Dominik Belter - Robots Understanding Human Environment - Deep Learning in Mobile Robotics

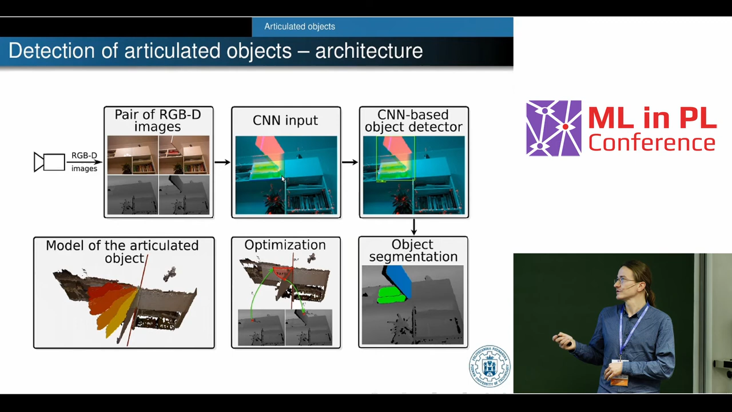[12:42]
And then we use some traditional methods to estimate the state of the joint and find the object which is articulated. So we use the segmentation to detect the object or to find the object. Then we optimize the projection error to find the parameters of the joint. And we, this is the goal, this is the result.